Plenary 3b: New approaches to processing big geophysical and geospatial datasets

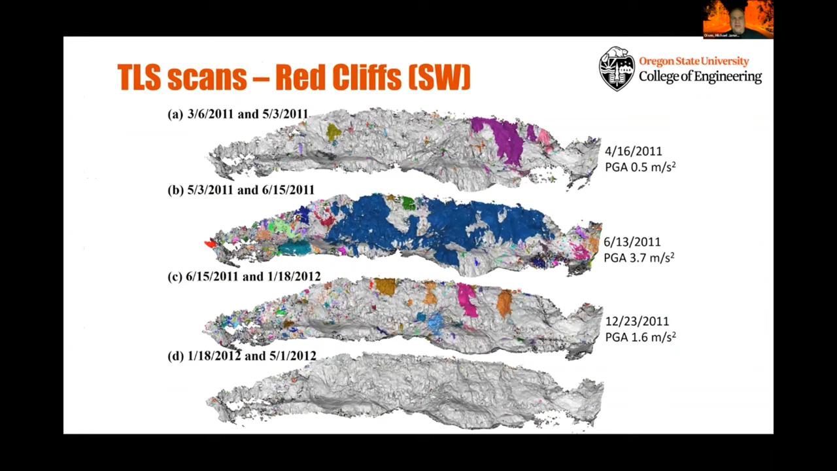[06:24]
Mike Olson, M.D.: And then, from this, we can identify volumes of these individual clusters of rock fall that happen and so all these different colors represent different connected sections of rock fall that fell down between these these two different epochs in time. Mike Olson, M.D.: And once we do this type of analysis from the data, we can then plot magnitude frequency relationships which give us an idea of the hazard in the area so magnitude frequency curve.